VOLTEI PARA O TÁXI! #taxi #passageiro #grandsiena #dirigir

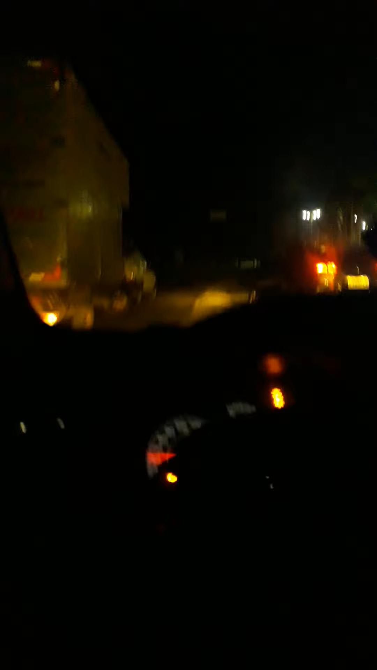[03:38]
olha o outro Ainda vai vendo, ó Eu acho que ele não enxerga Ele está ceguinho É, ele está ceguinho O neném Tadinho É, nem olha para mim que você está errado Bom,
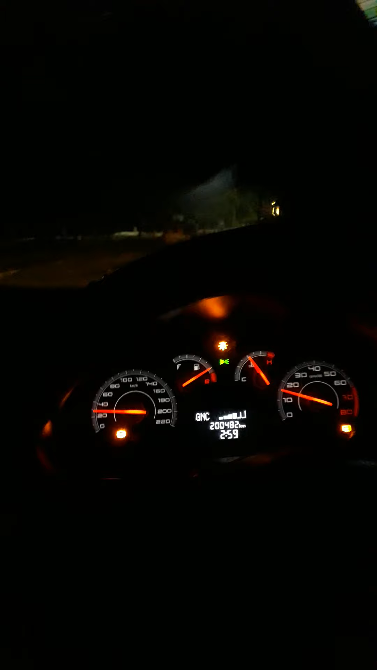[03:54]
galera Então é isso Estamos de volta para o táxi Ah, a única coisa ruim, cara É em falar nisso,